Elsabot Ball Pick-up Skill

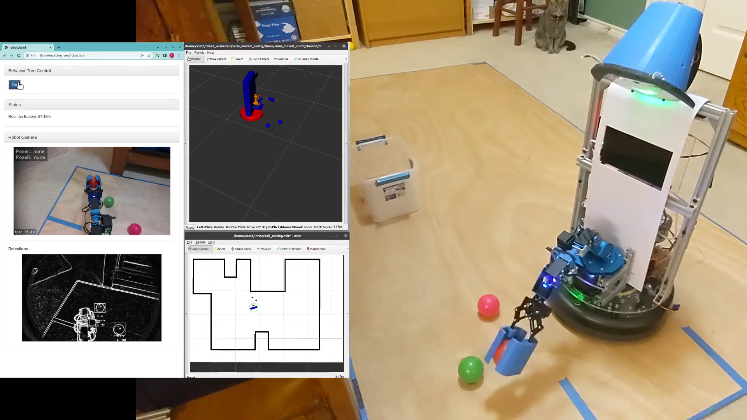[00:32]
Almost to the ball bend now.
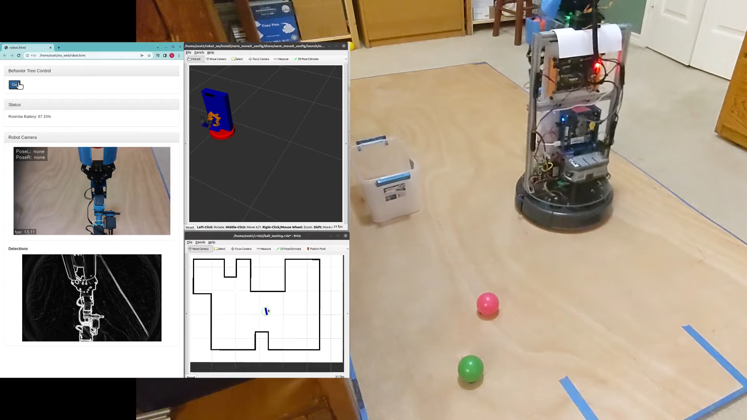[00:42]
I'm at the ball bend and we'll drop it in.
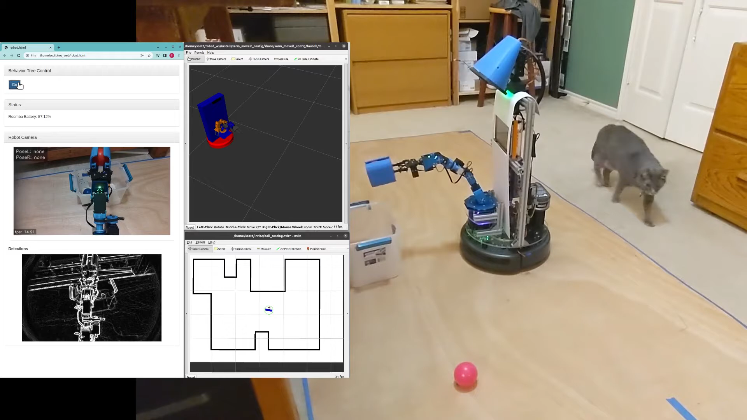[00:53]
Back to the pickup area.
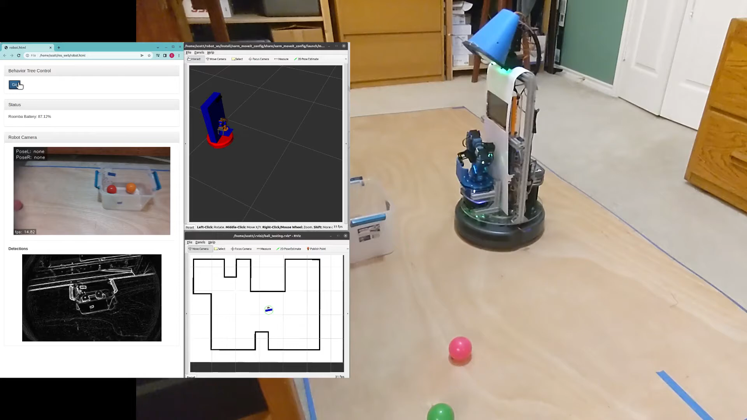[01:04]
Looking for balls. I see two, moving to the closest ball.
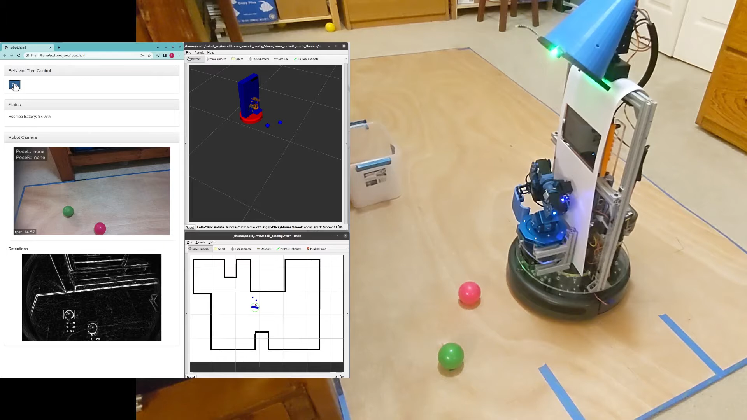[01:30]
I'm at the ball. I'll pick it up now. I'll move to the ball bend now.
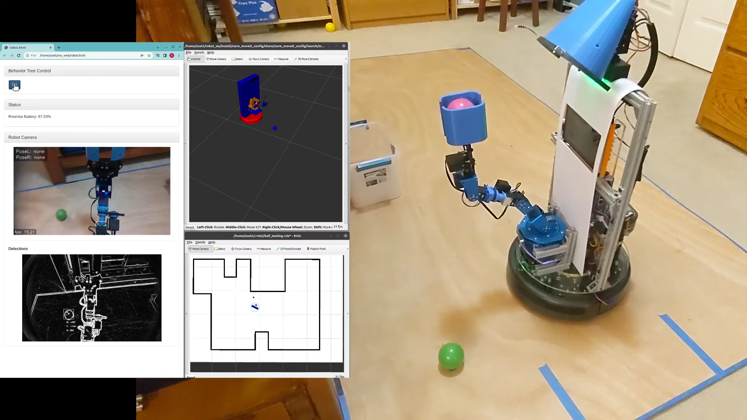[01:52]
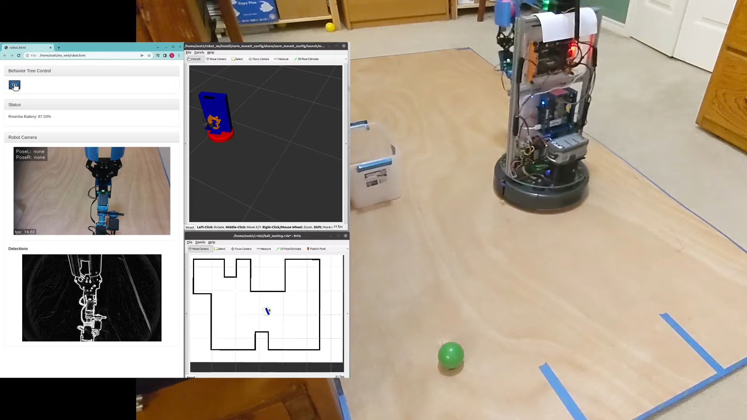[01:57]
I'm at the ball bend and we'll drop it in.
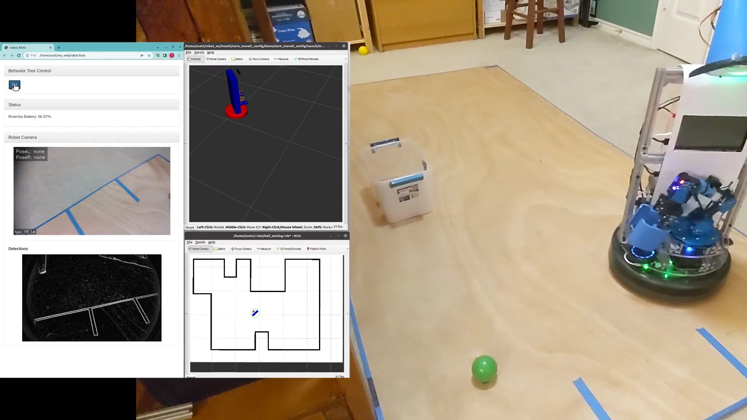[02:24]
Looking for balls. I see one, moving to the closest ball.
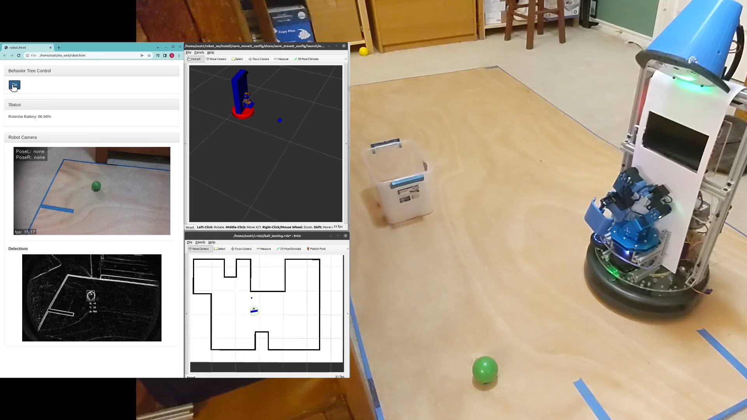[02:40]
Looking for balls. I see one, moving to the closest ball. Looking for balls.
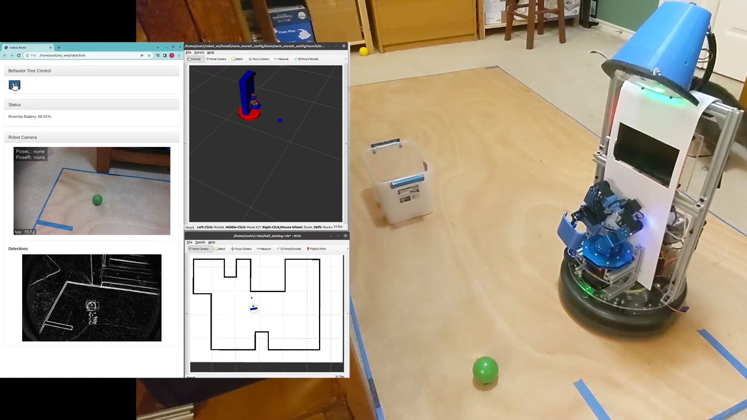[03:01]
I see one, moving to the closest ball. I'm at the ball. I'll pick it up now.
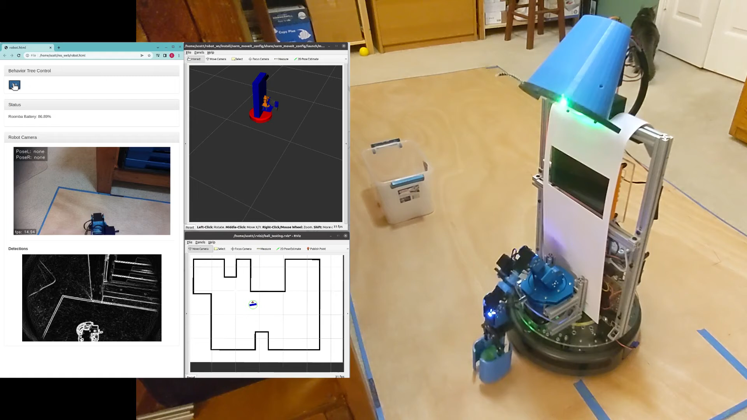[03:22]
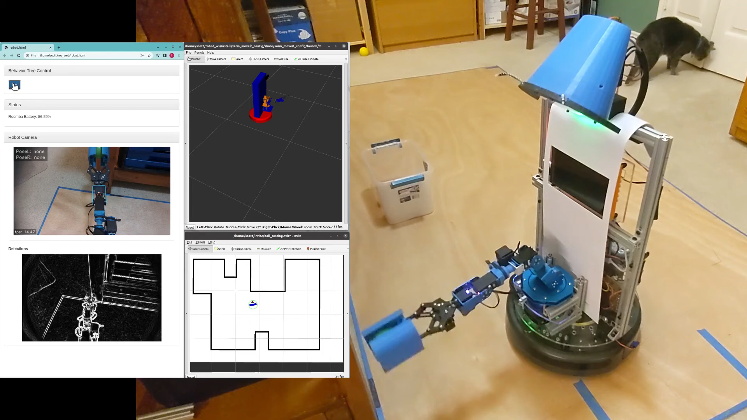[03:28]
I'll move to the ball bend now.
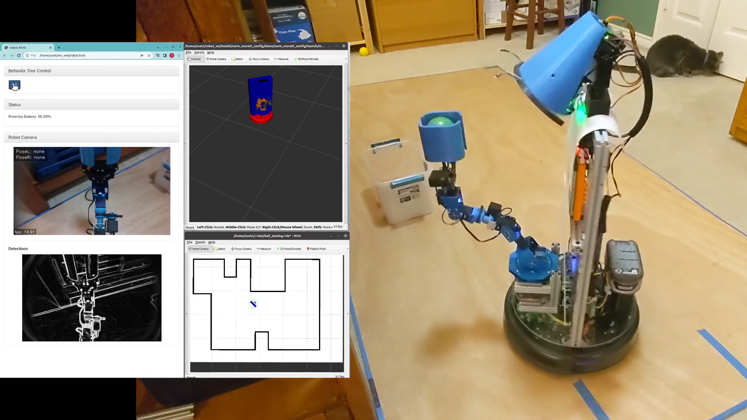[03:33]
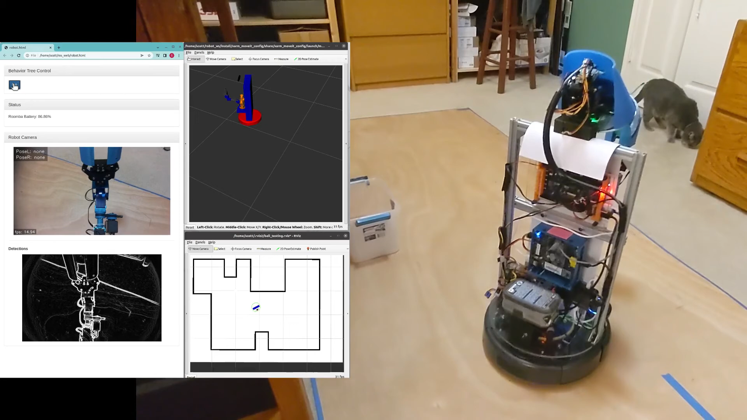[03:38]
I'll move to the ball bend now.
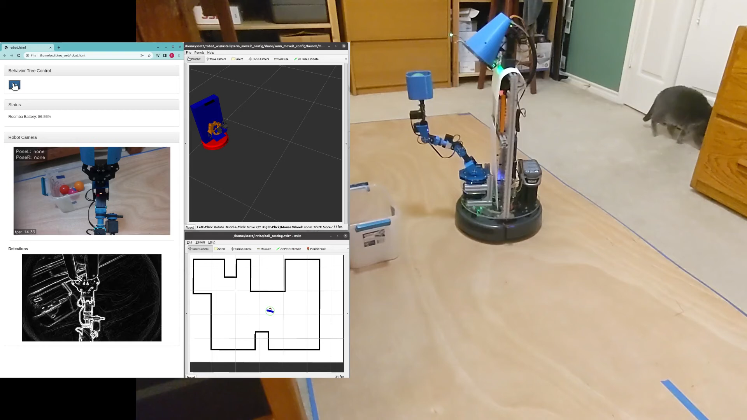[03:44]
I'm at the ball bend and we'll drop it in.